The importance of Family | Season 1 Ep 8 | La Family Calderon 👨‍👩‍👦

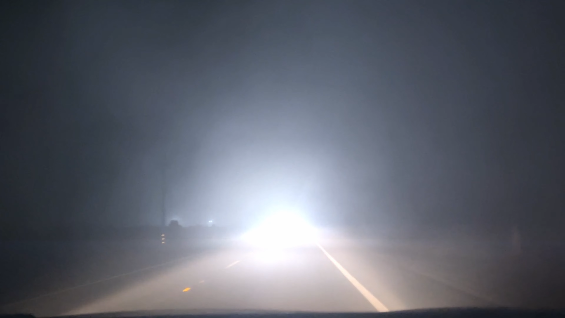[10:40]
So we're driving on the road and it was foggy almost the whole way. Oh yeah. Well, my wife saw the beginning of the fog, but she didn't see the whole way because they went to sleep.